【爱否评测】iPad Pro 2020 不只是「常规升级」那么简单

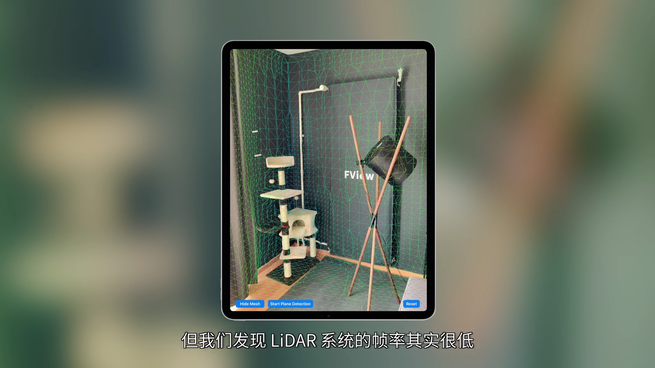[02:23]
但我们发现 LiDAR 的帧率其实很低在建模之